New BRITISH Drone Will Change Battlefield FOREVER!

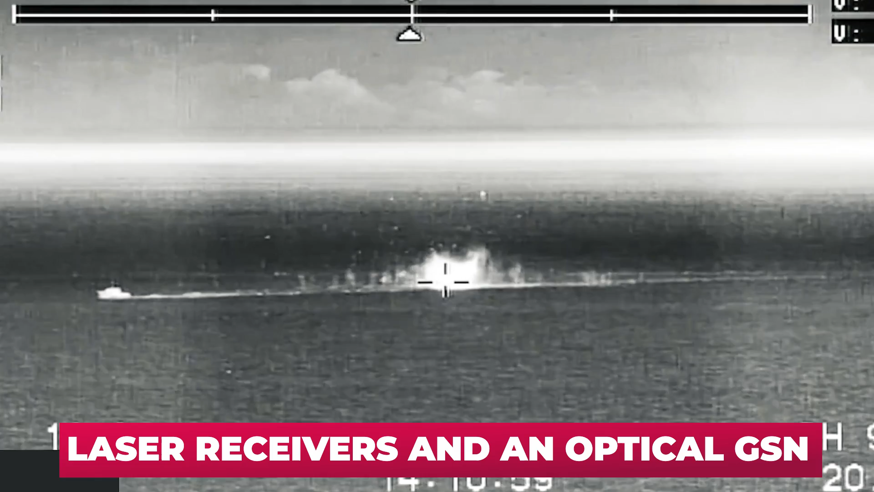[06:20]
There are several modes of operation. The missile can fly along a laser beam, like the Starstreak product, or be guided to a laser-illuminated target.
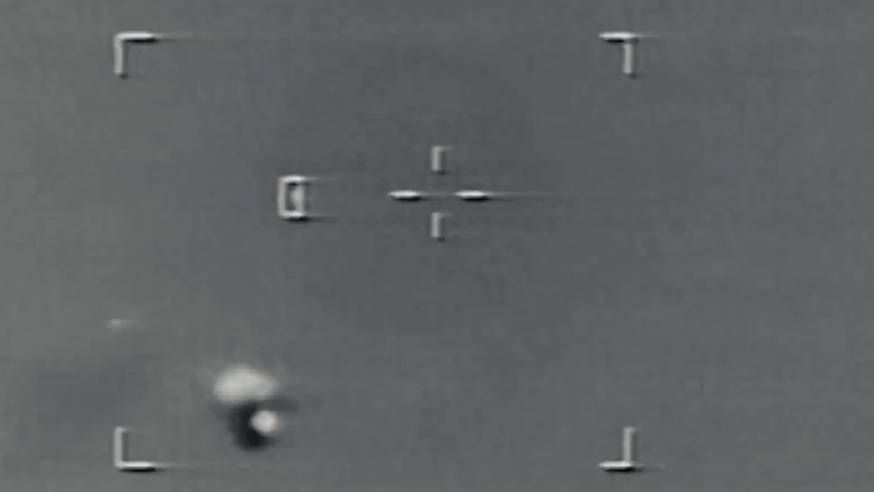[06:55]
The missile uses a dual-mode solid rocket motor.